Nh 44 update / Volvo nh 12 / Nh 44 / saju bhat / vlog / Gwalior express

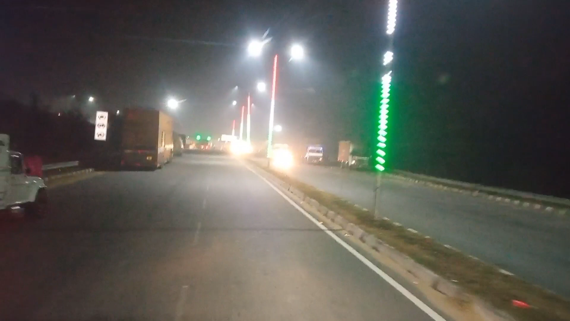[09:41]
गाइस चेक दिस ब्यूटी इस वाउसम जसको भी पता होगा वो कमेंट बगस में जुरूर बोलेगा कि हम कहां पहुंच गए है जसको है है ना सही
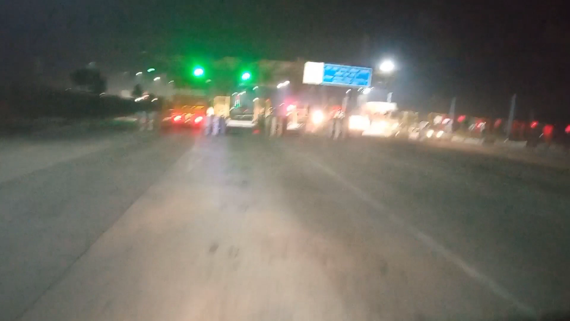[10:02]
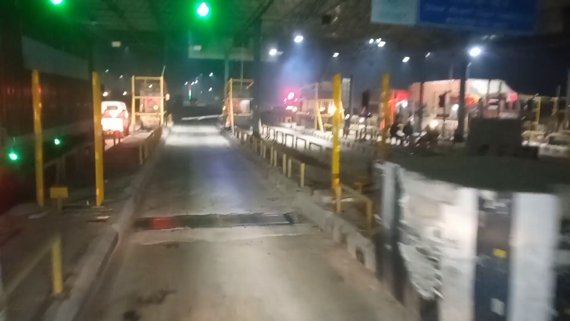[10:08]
गाइस यह देखियो मानिस्तराही वाली एक्स्प्रेस लाइन जो